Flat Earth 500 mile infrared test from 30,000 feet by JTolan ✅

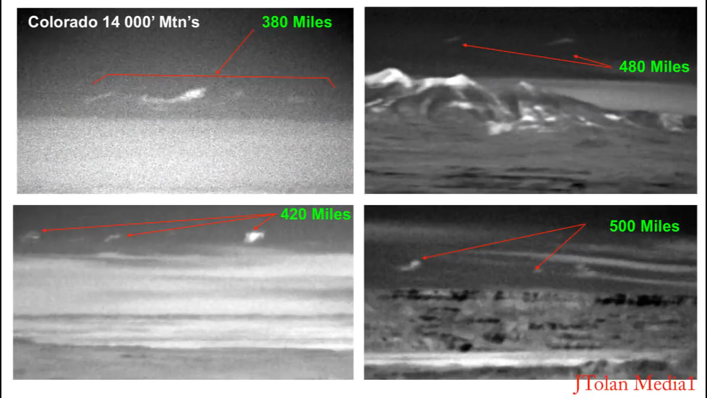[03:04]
As you watch the video, keep these images in mind. I've extracted what the mountains look like along those lines of bearing we saw on the map. So be on the lookout for these. I will try to narrate and point them out. Initially, I did not see the mountains at 500 miles. I thought they were clouds. I only noticed them around 480 miles when I was looking at Humphrey's Peak. That's when I noticed those pale, what looked to me like clouds.